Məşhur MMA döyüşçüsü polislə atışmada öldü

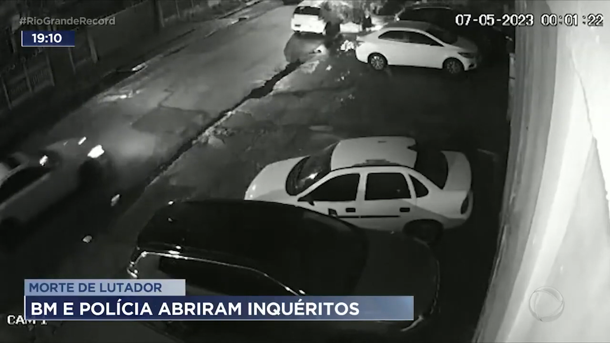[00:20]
Buna baxmayaraq o maşını başqa küçəyə sürüb və orada digər avtomoblə çırpılıb. İdmançı hadisə yerində vəfat edib.